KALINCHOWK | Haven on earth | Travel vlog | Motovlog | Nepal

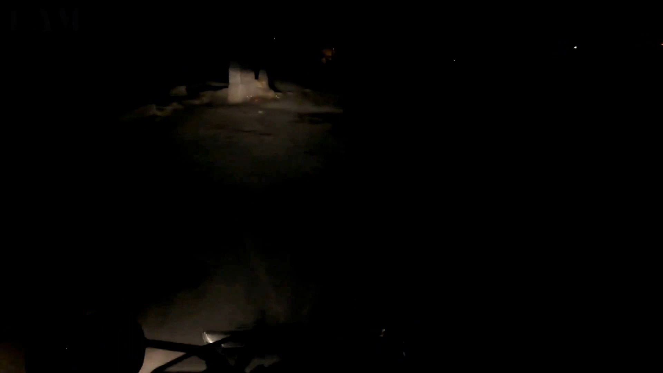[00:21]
And it's 4 a.m. morning, and we're heading towards Kalinchowk.